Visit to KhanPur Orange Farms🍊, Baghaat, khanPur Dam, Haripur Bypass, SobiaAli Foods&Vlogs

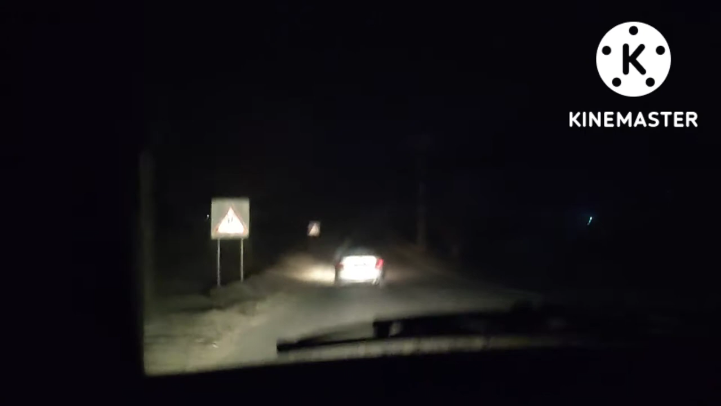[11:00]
اب ہم واپس آ رہے ہیں بلکل رات ہوگی ہے ابھی ہم ڈیم کے پاس سے ہی گزر رہے تھے میں نے کوشش کی تھی کہ چلیں کچھ تھوڑی سی ویڈیو بنا لو لیکن نہیں بنا سکی یہ رستے میں ایک چھوٹے سے پارک میں بھی رکے تھے لیکن ٹھنڈ اتنی شدید تھی کہ میری حمد نہیں ہوئی کہ میں ویڈیو بنا سکو تو یہ گاڑی میں مجھے تھوڑا سا ایک ماحول لگا
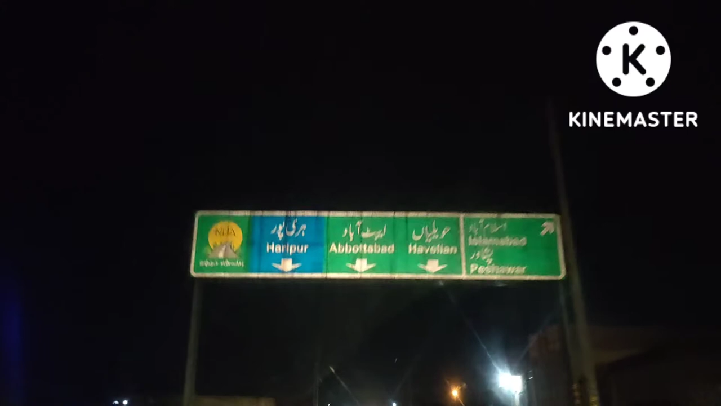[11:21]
کہ چلیں میں یہاں سے بنا لیتی ہوں تو جی ابھی ہم واپس جا رہے ہیں تقریباً آٹھ نو بجے کا ٹائم تھا یہ لیکن پھر بھی ٹائم تھوڑا ہونے کے باوجود سب نے بہت انجوائے کیا بہت ہی یادکار ایک دن تھا بس یہ تھوڑا سا ذہن میں تھا کہ دن کو اگر آتے تو زیادہ انجوائے کر سکتے
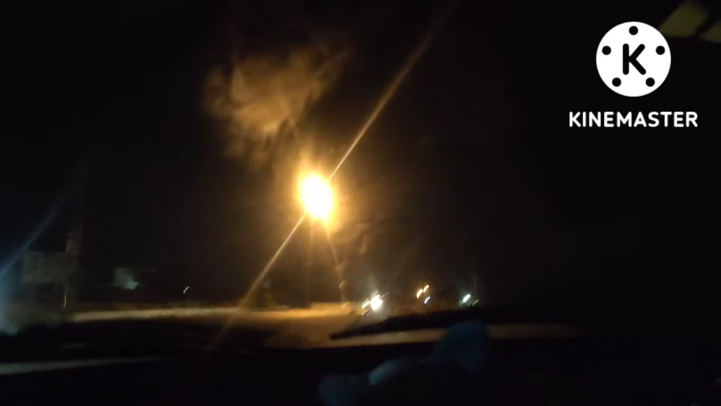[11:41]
تھے لیکن چلے کوئی بات نہیں نیکس ٹائم انشاءاللہ اس سال جائیں گے تو آرام سے جائیں گے صبح صبح چلے جائیں گے اور سارا دن بچوں کے ساتھ انجوائے کریں گے تو یہ جی اب ہم حریپور کے نزدیک پہنچ کے ابھی ہم سوچ رہے تھے کہ کس سائٹ پہ جائیں کیونکہ ہم جب بھی آتے